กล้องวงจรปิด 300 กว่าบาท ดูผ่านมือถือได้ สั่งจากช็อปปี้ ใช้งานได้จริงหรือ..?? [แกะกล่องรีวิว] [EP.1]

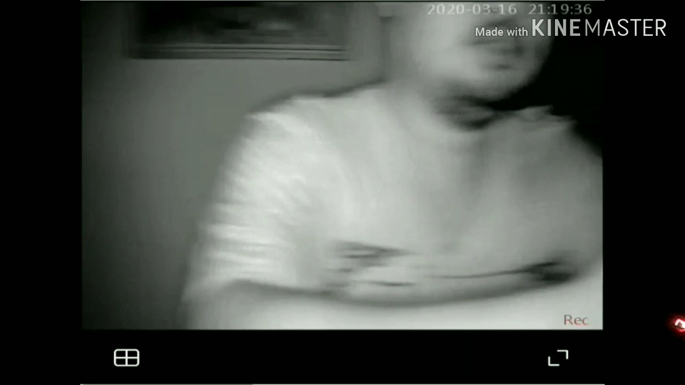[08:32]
โอเค เดี๋ยวเรามาเปิดไฟล์กันดีกว่าผม มุดสึกว่าหน้ามืดนะครั
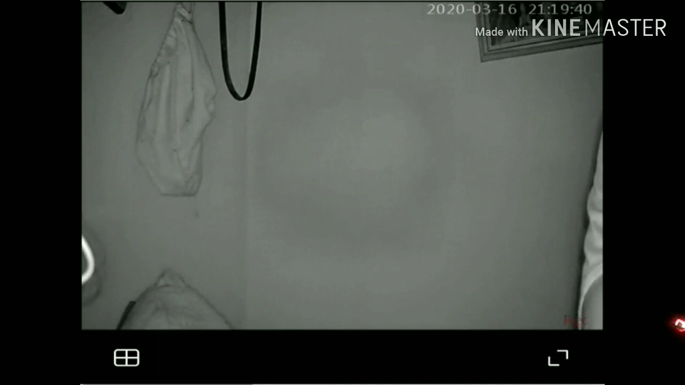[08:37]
บโอเค ตอนนี้เราเปิดไฟล์แล้วนะครับ ตอนนี้ต้องกำลังจะเริ่มมาปรับเป็นโหมดปกติแล้วครับ